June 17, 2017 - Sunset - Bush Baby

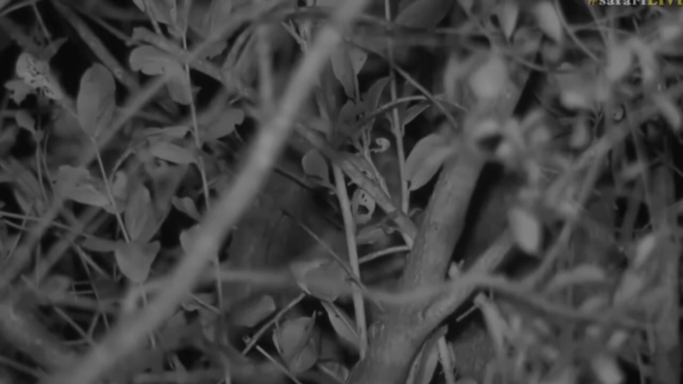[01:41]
You can see its little eye shining through. Hopefully we'll be able to see it coming out a little bit more than what it is now. It's just sort of tucked in behind those leaves at the moment.
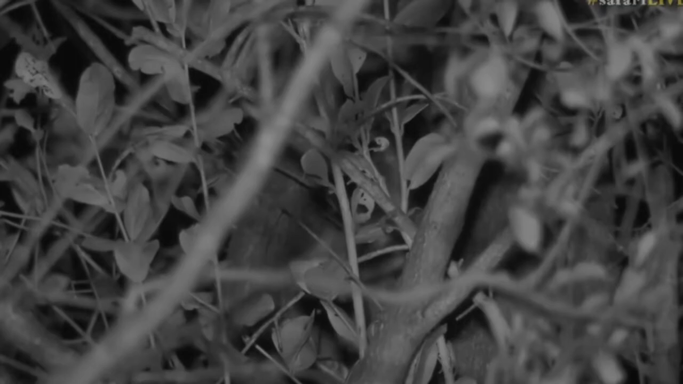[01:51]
It's difficult because of the sort of network of leaves to actually get it a hundred percent in focus but it is there. It's just behind those leaves that are you going to move for a bit more of an open space for us little one.
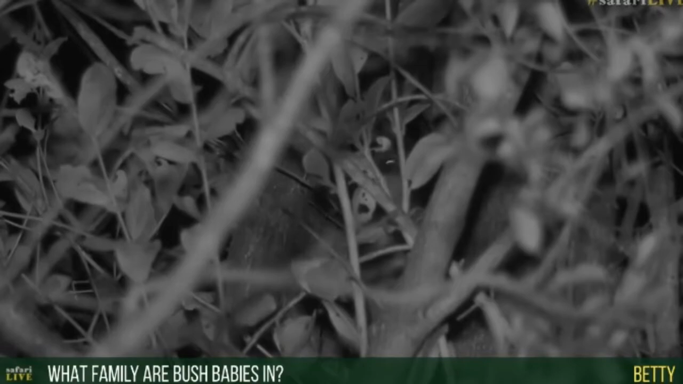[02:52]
Well it's a primate so it's part of the monkey family so it's the same as the vervet monkeys and the baboons and all of them are part of the primates. Same situation with the bush babies. Where are you off to? It looks it's looking around. I think it's going to move fairly shortly. You just see the little glowing eye and they almost look very gremlin like when it's in IR and you've got these two glowing eyes poking back with these big ears.
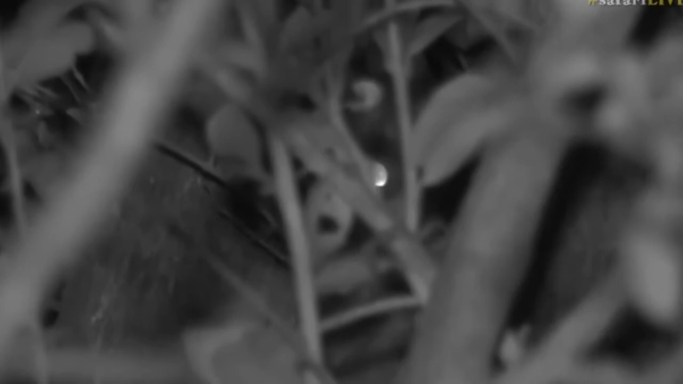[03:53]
The camera's battling with all the vegetation in front of the eyes of our bush baby and the movement of the tree. You can actually see the branches are moving as well.
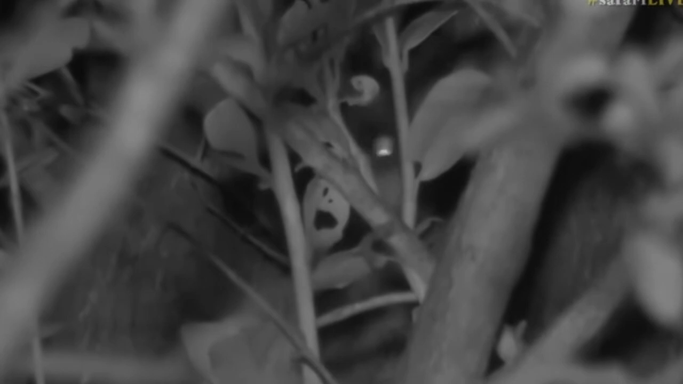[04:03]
I wonder how much they can hear with those ears. The ears are massive in relation to the size of their head and those eyes as well. Look how big they are. Can you imagine how well they see at night? Absolutely incredible. Alright little one, well I think we're going to leave you to it and I'll continue with my evening nocturnal stories that we have.